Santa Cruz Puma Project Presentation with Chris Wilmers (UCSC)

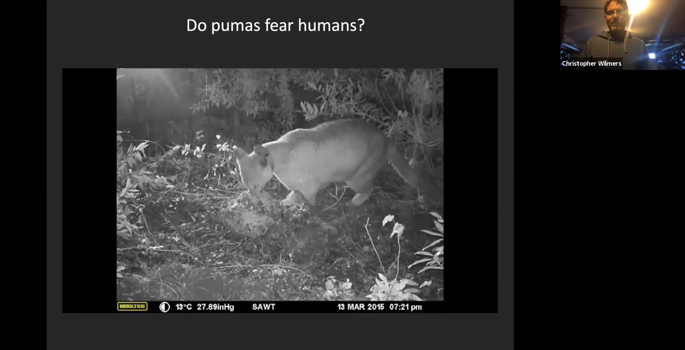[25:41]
okay so now you'll hear starting right
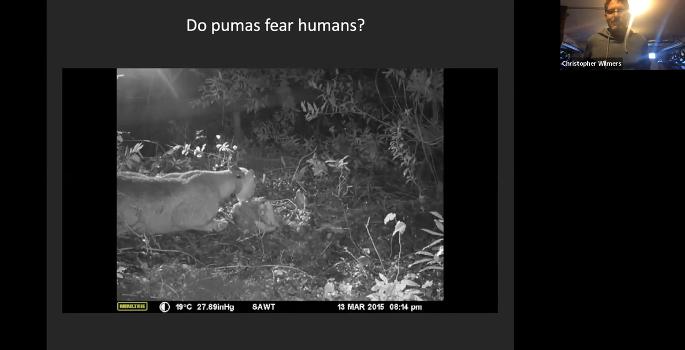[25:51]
now you would hear rush limbaugh uh talking on one of his radio shows and so you can see what the line does um
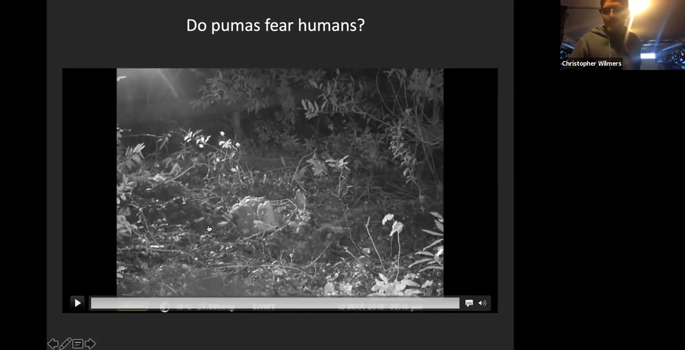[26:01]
and so if you look at the results what we found was that um
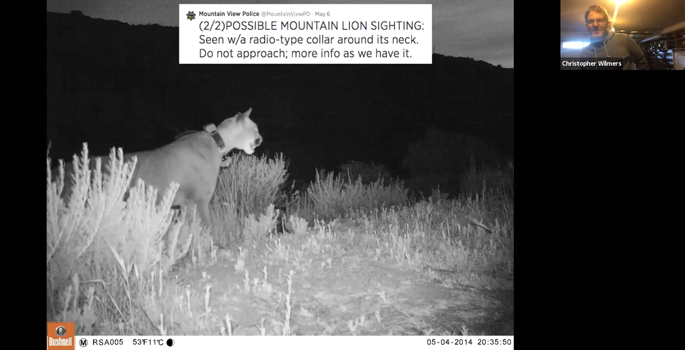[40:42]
social media savvy they immediately start tweeting about it possible mountain lion sighting uh seeing with a radio collar around his neck do not approach more info as we have it and then um instead of giving me a call or uh maybe an email or a text they start tweeting at me and uh i wasn't savvy enough to recognize i was being tweeted at but fortunately they found my number and they called us um
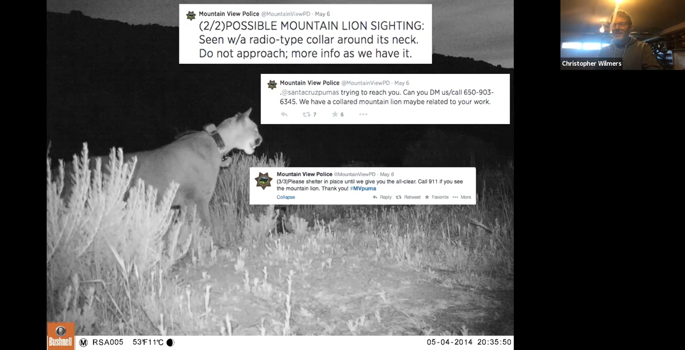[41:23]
and then um and then they did this great thing they created this uh hashtag mv puma so you could start tweeting about it and sharing their stories with each other using this hashtag and uh so julie vasquez writes sheltered in place and we have a hashtag exciting night in the silicon valley and nancy writes uh helicopter looking for a mountain lion in our neighborhood uh hashtag mv puma so you gotta start
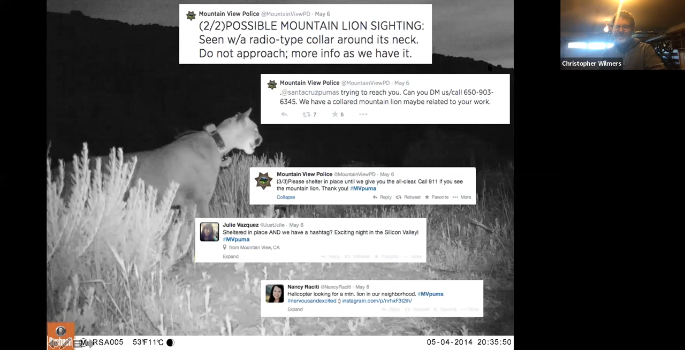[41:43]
to get a sense for what it was like there and then when we showed up this was kind of the scene outside
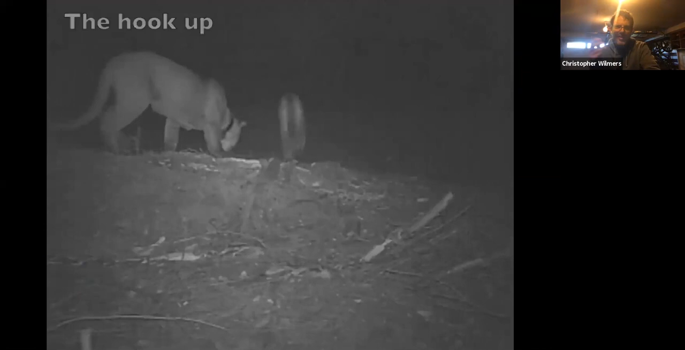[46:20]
and uh that pulls in the male and then they hook up and they spend two or three days uh walking around together and breeding and then three months later uh
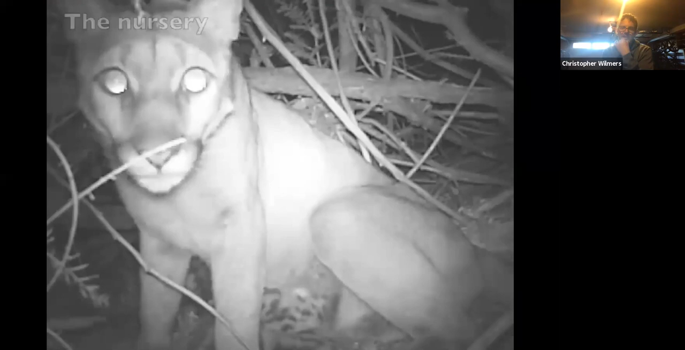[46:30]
kittens are born and so the female will will sort of find a nursery site which is basically just a a a really remote place you
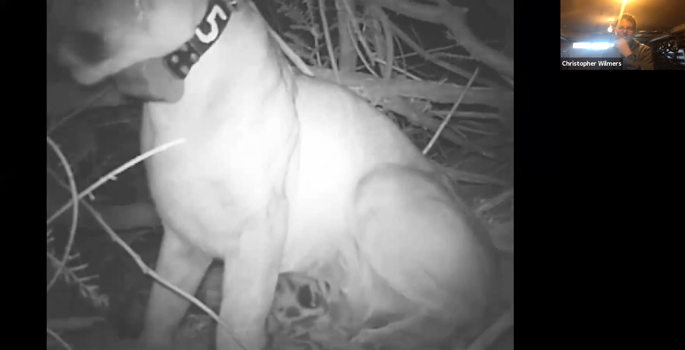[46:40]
know inside a thicket of a bush or redwood burl or something like that
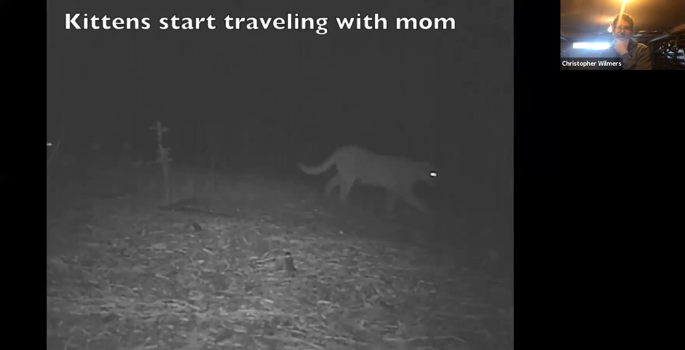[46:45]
and keep them there six to eight weeks and then once they're old enough she'll start bringing them